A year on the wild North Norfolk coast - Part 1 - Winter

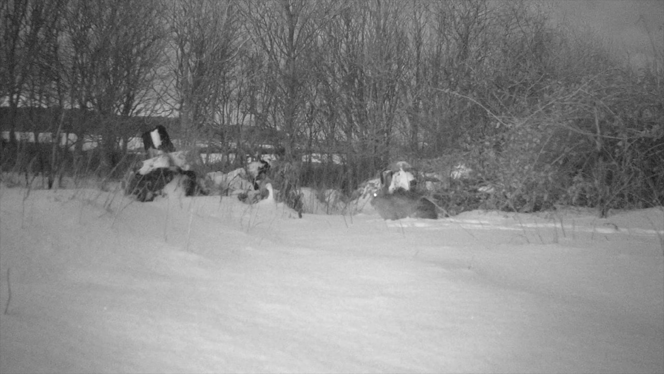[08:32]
This roebuck still showing the velvet on his antlers, lost later in the year, ready for rutting.
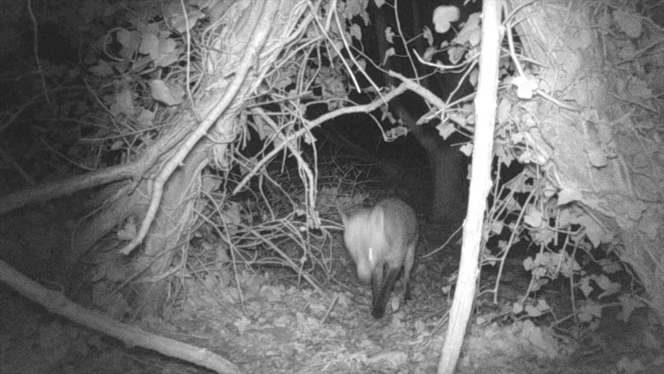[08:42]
The highlight for me was capturing a number of badger on the cameras,
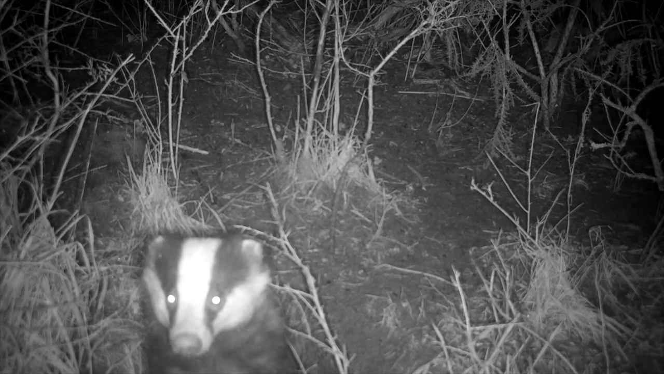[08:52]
one of the sets clearly having a very healthy population of many individuals. A group of badgers is known as a clan.
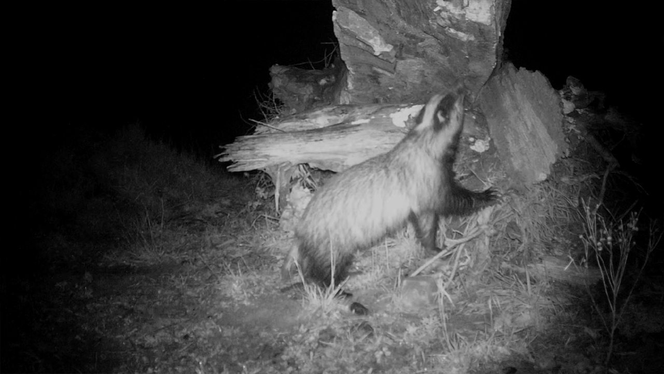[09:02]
I positioned one camera just outside the entrance of a set occupied by a big male, known as a boar. Like pigs, the females are known as sows.
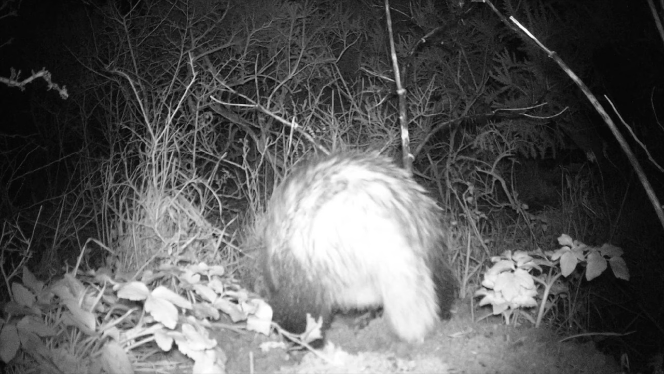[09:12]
Although the resident didn't seem impressed and showed his disdain by showering the camera with dirt. But it got even better when I realised one of the badgers was a rare erythritic badger. Lacking much of the black pigmentation, these badgers have pale blonde fur where the black should be. I'm hoping to film some of this badger clan on the proper camera in the summer and maybe even get another noisy fight.